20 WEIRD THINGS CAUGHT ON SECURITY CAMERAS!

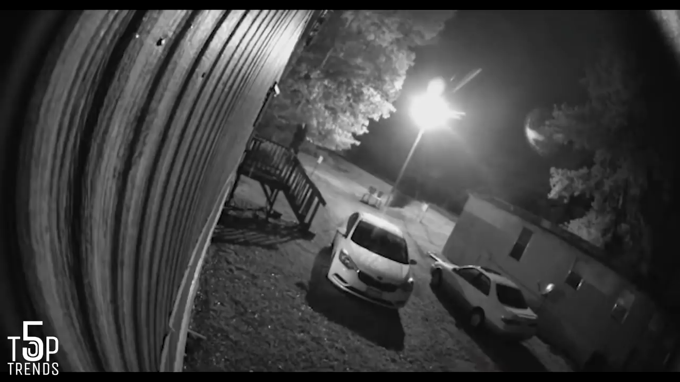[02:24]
A thief got caught on camera running down the street with a quad bike. A delivery driver is dancing when he delivers a package.
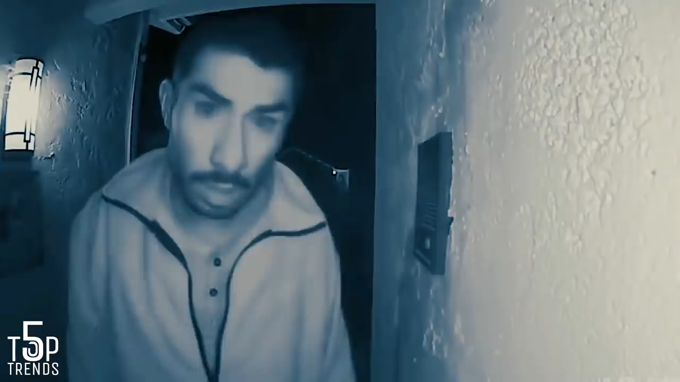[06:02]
For some reason, this weird, strange guy was licking this guy's doorbell. The winds were that powerful, it picked up the car a little bit and the trailer as well.
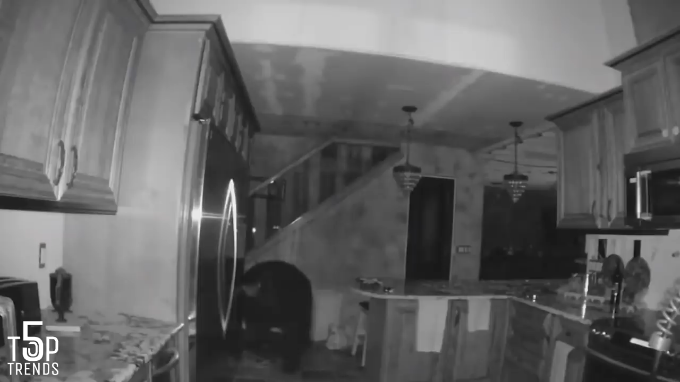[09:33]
Just imagine thinking you're getting robbed while waking up in the middle of the night, but realizing it was a bear going through your things.